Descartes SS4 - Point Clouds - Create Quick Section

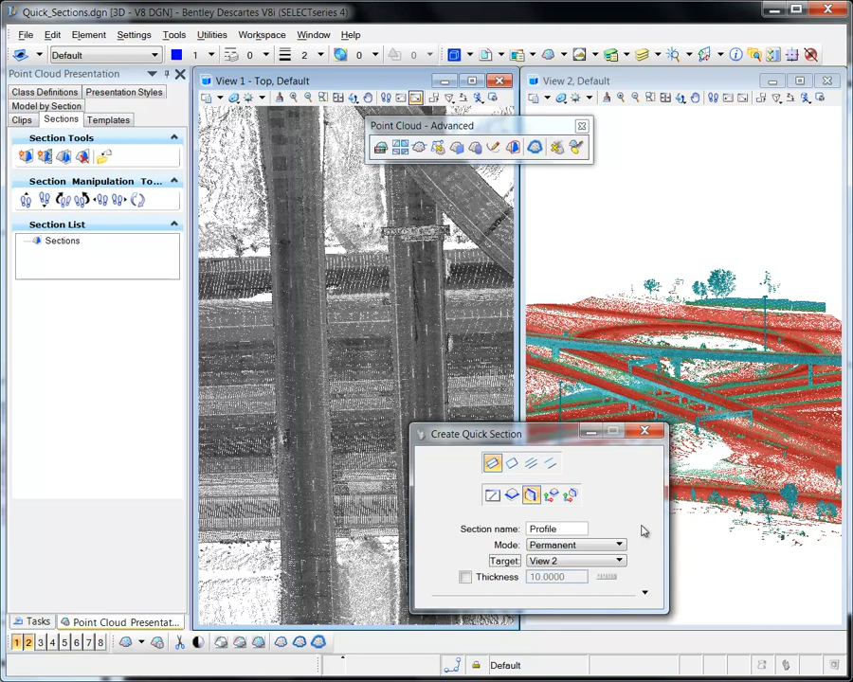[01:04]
This is the section view. The remaining options can be defined in the Tool Settings dialog or in the Geometry and Manipulation Steps areas of the Sections tab. Reading the prompts will provide instructions for defining the location, direction and thickness of the section.
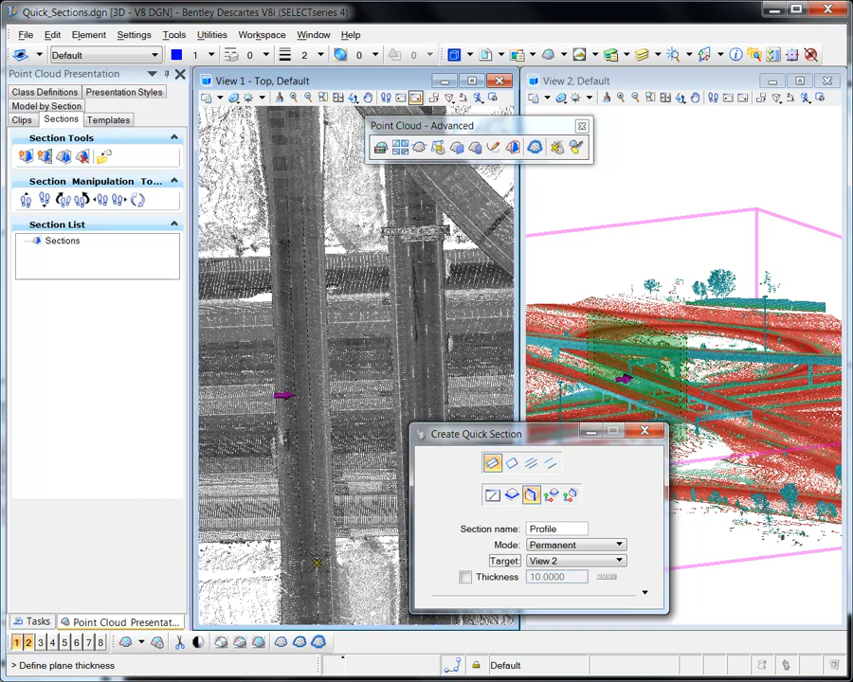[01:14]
The section graphics are generated and shown in View 1, while the Point Cloud section is shown in View 2.
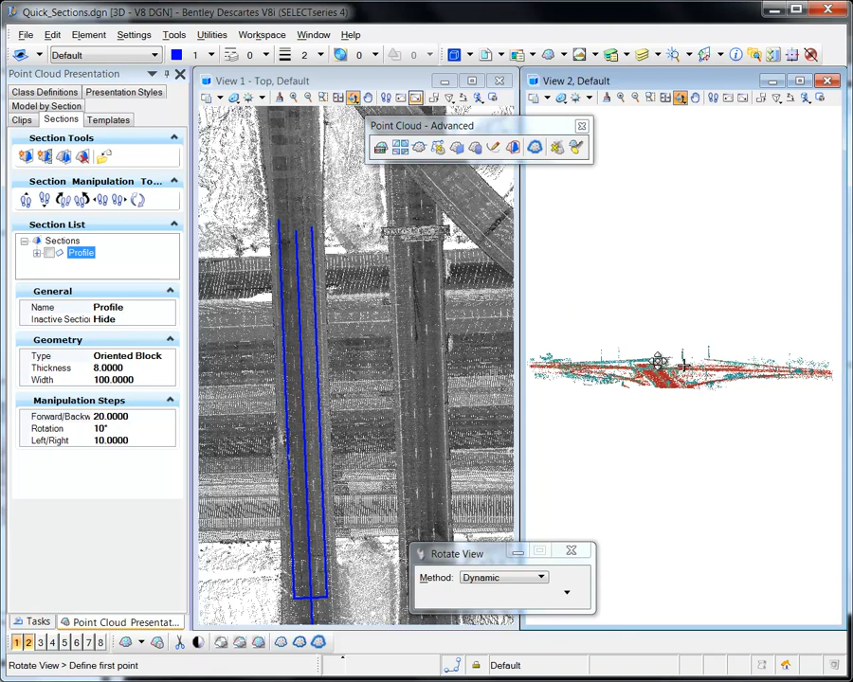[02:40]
The displayed section is also referred to as the active section. The following illustrates the creation of a second section. The following is埋